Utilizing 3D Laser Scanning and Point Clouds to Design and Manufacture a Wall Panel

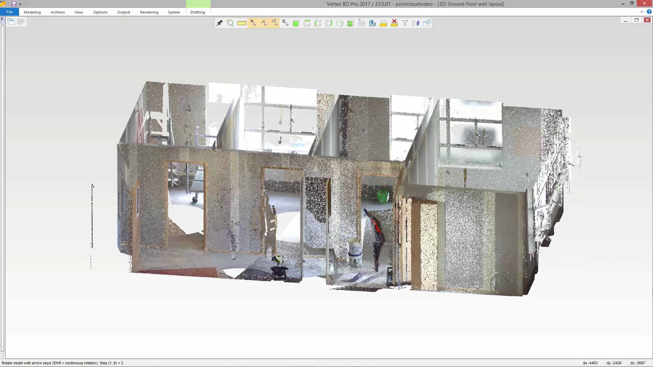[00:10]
In construction, point clouds are created by scanning existing structures which are then used to create a three-dimensional CAD model.
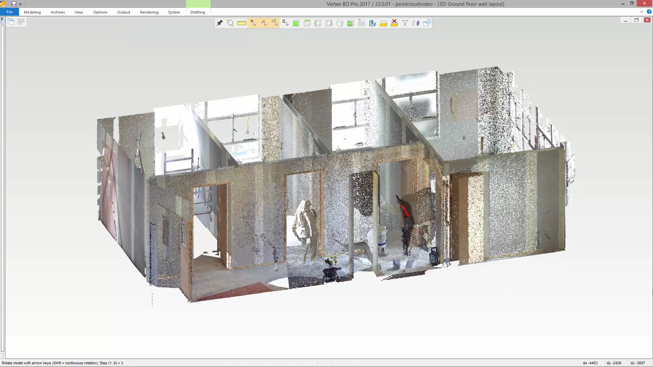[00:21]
This is especially useful in renovation projects since floor plans may not be available or up to date. Scanning a structure is much faster than traditional methods and provides accurate locations of walls,
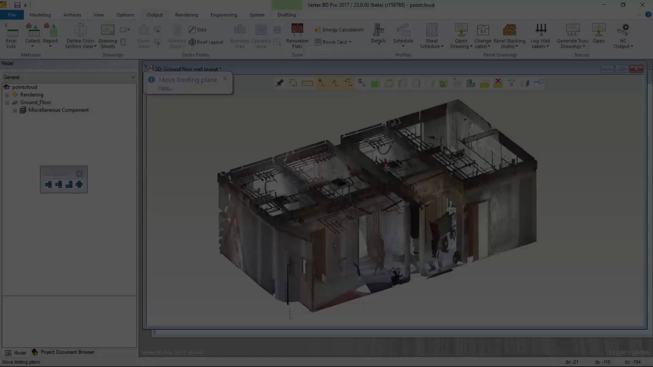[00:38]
In this video, we will show how a point cloud can be used in
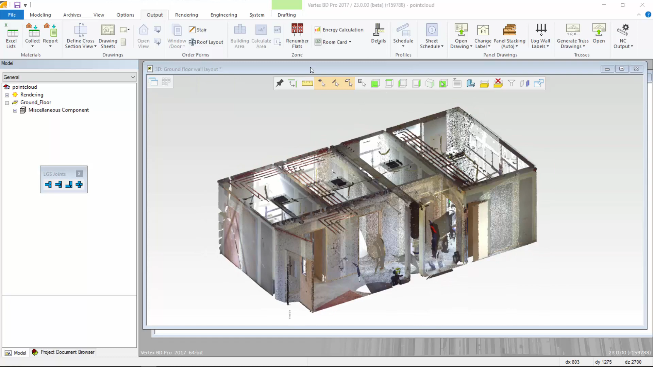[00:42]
VertexBD to add a new cold form steel framed wall into an existing building.
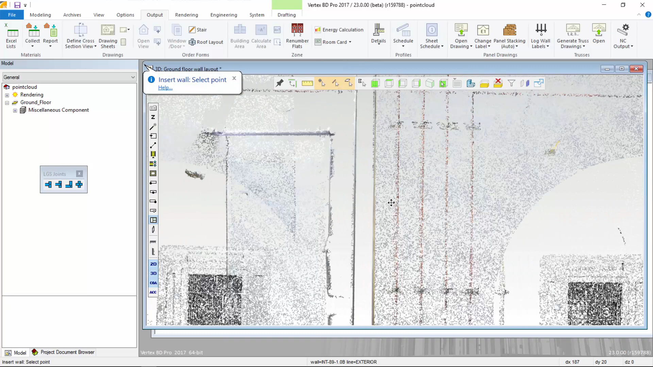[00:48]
To add the new wall, select the start and end points directly within the point cloud.
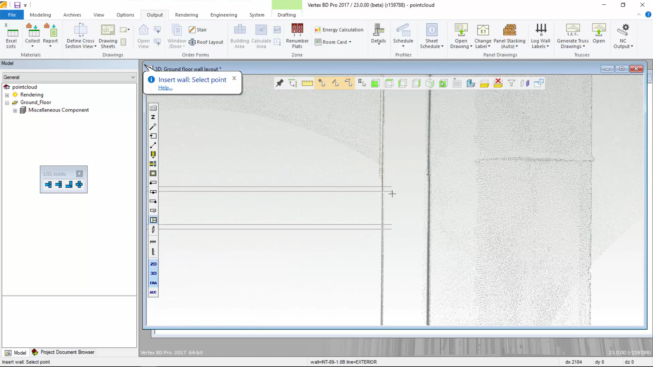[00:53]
Once the wall is in place, we can add doors, windows, and other types of framing assemblies.
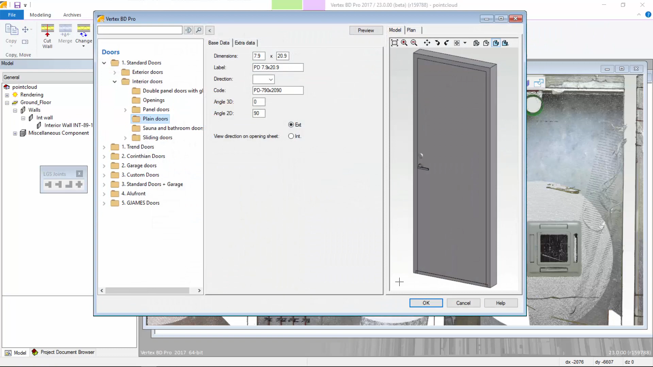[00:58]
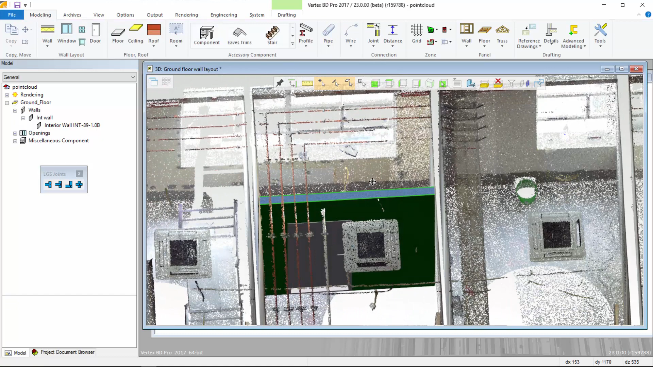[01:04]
The next step is to let VertexBD utilize customizable framing rules to generate all of the framing parts in the new wall panel.
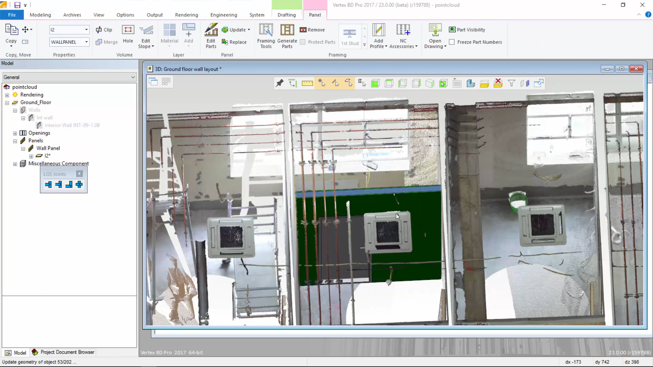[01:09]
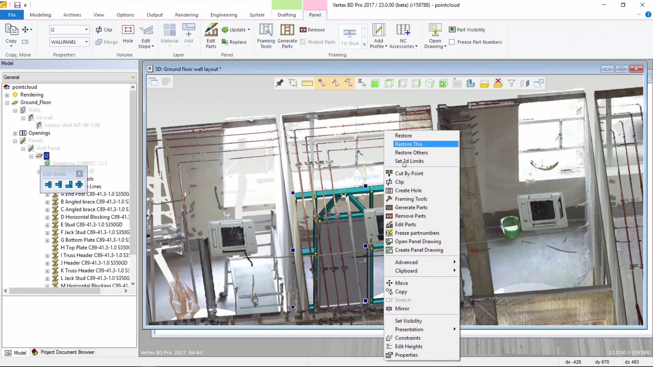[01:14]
We can then generate panel fabrication drawings and material reports.